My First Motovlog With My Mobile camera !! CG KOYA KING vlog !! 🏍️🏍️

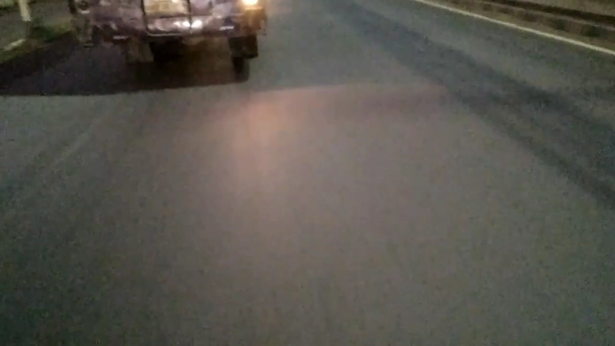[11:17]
बस वाले भैया रोक रहे हैं तो अपन निकल जाते हैं आगे।
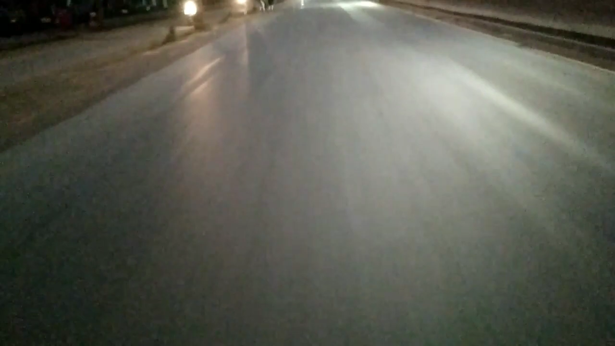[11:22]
हमारी से तो पार हो गए, लाइब्रेरी से तो पार हो गए, अब आगे पहुंचने वाले हैं। क्या होगा
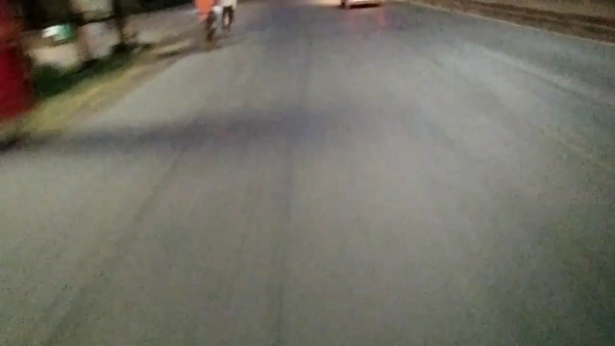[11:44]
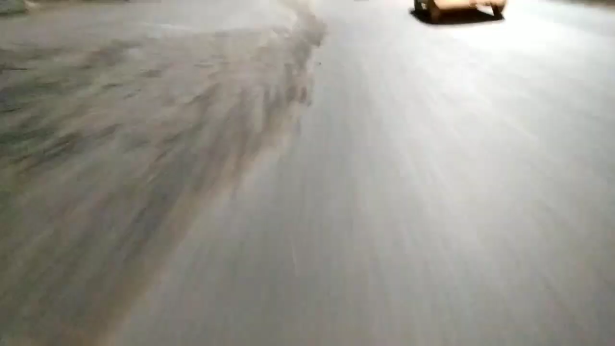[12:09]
तो गाइस पहुंच गए फाइनली रायपुर,
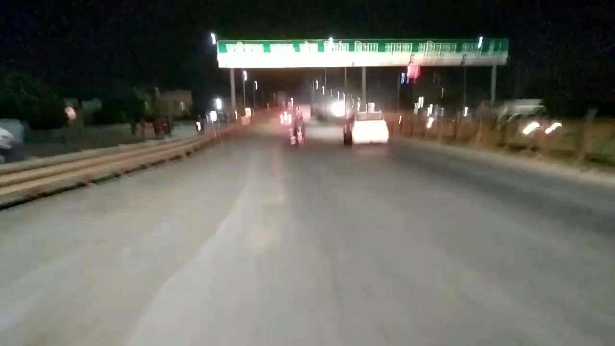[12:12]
देखिए और आगे ओवर ब्रिज है, और इधर लेट हो गया आते आते तो, क्योंकि भीड़ भी था, असल ट्रैफिक भी था, और चावल बीच में चाय पीने भी रुक गए थे। बाकी व्यू अच्छा से आंधी होगा और ये ओवर ब्रिज है।